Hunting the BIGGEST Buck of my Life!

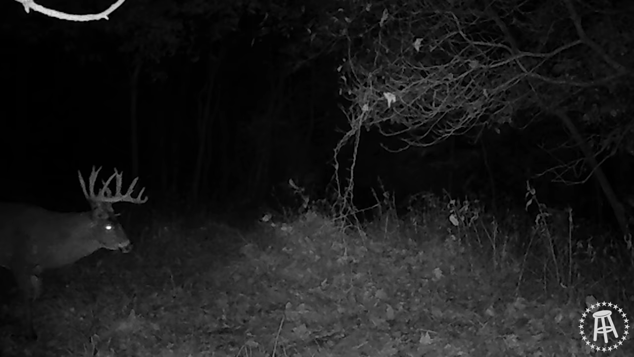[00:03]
Six-pack, a deer that'll haunt you in your sleep if you let him. I have watched him grow year after year through sun, snow, and rain.